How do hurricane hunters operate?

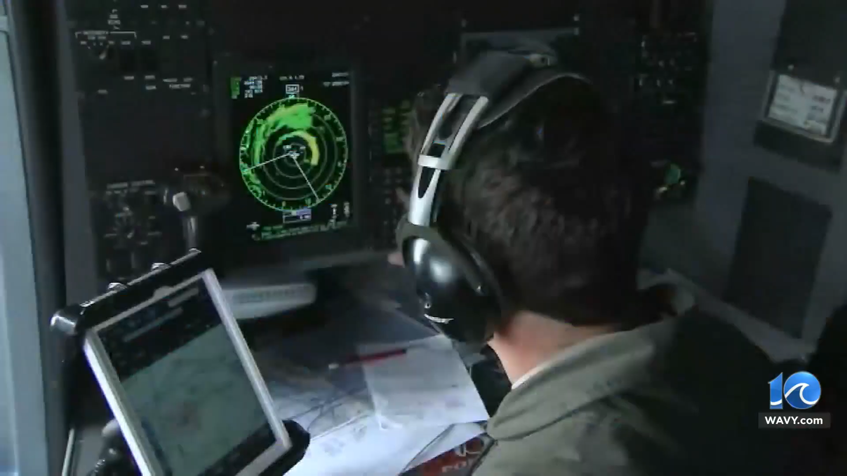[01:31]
They have the same thing on board the aircraft to show you what it looks like even over the ocean.
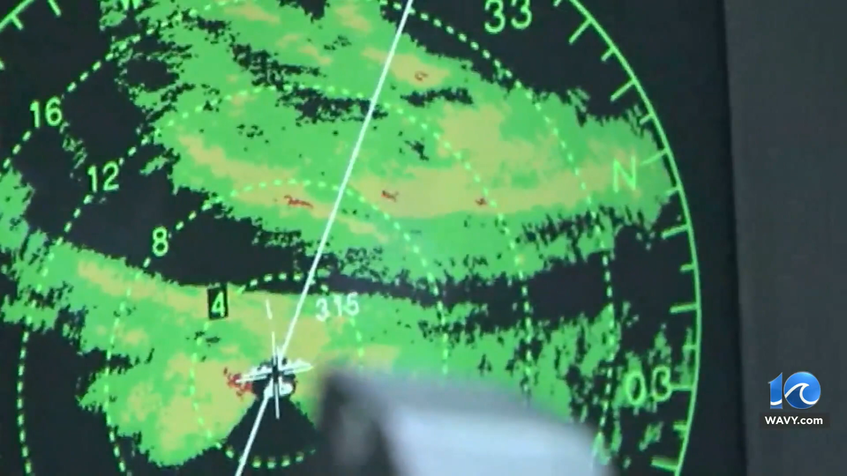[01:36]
So pretty cool stuff they're able to gather from these aircraft and very, very important data that's gathered that we then communicate to you to communicate a storm's intensity.